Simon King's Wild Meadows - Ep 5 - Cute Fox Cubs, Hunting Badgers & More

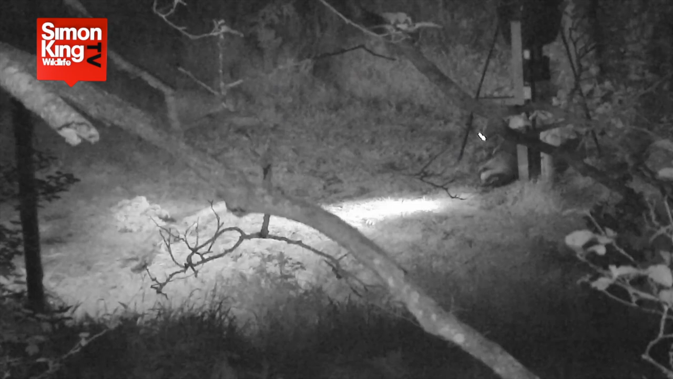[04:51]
The mother, the two cubs, the adult male and a couple of others. The mother especially is a really regular visitor to the feeding station.
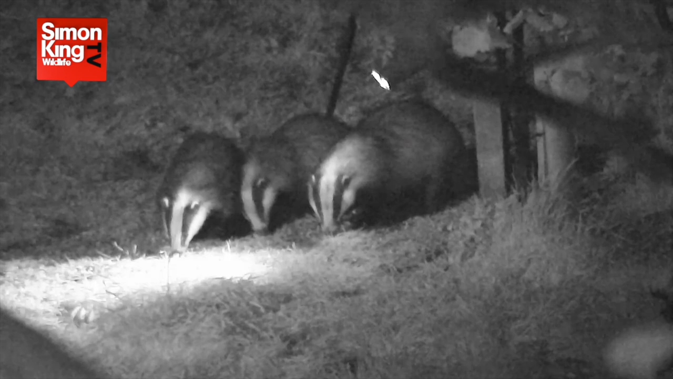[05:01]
But on this occasion, her menu was a little varied.
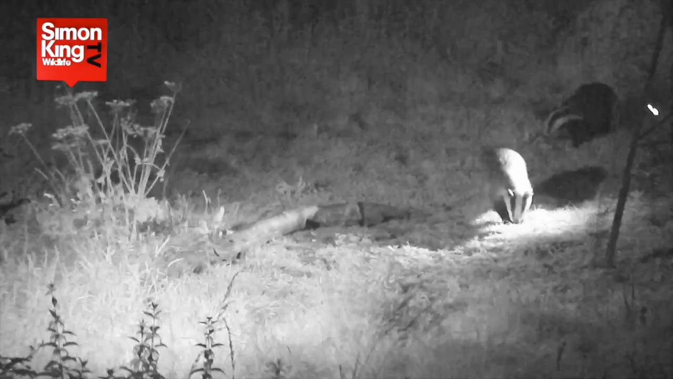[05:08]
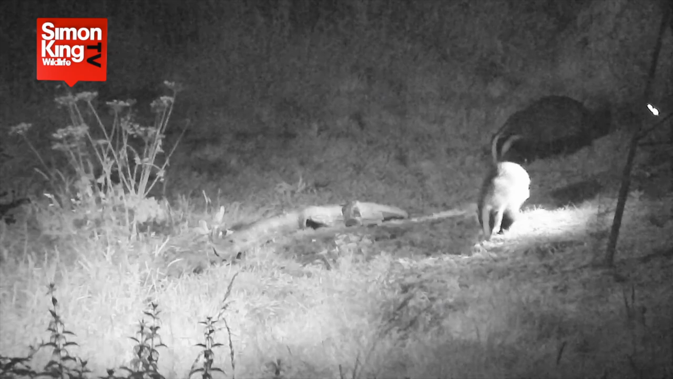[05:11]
Do you know, I have never seen a badger
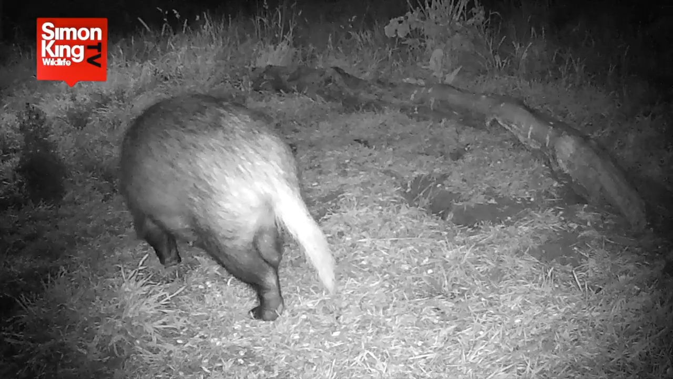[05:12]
attacking a frog and successfully catching and eating it. I'm not sure that anybody has, and this is quite probably the first time it has ever been filmed. I find it remarkable just how agile and alert a badger can be when it puts its mind to it.
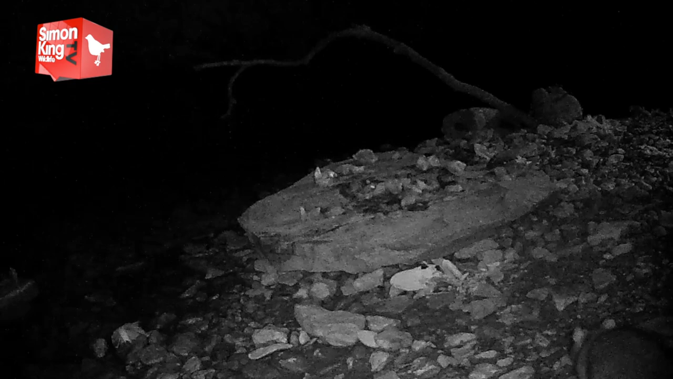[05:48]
the rats would come and take them before the otters arrive. But we finally nailed it.
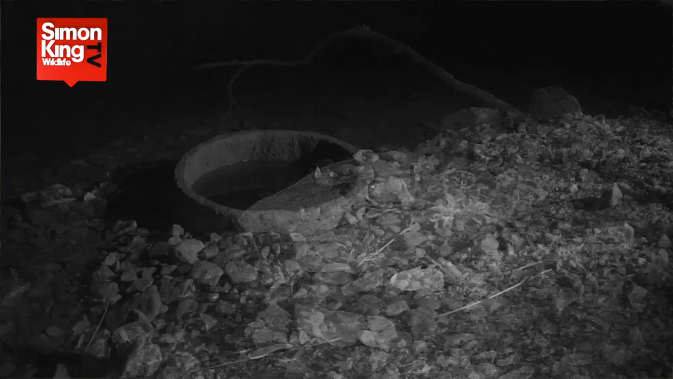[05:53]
We put a stone basin into the beach where the otters regularly visit, filled that with water and then put the fish bits in there. The rats don't like to dive for a meal. The otters, of course, are well adapted to finding a snack underwater.
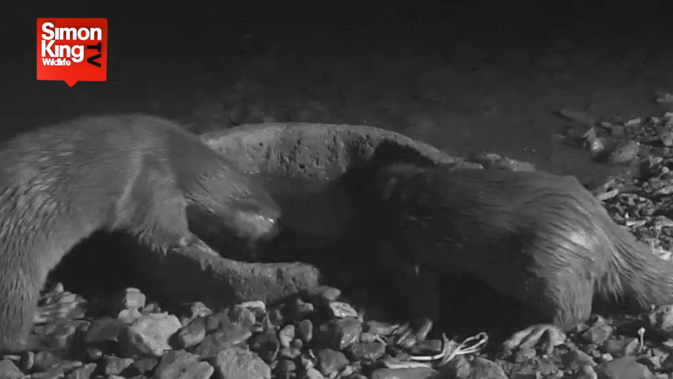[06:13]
But now they're showing up regularly on the live cam and hanging around for good periods of time. Great views, including this very enthusiastic cub who really gets into his meal.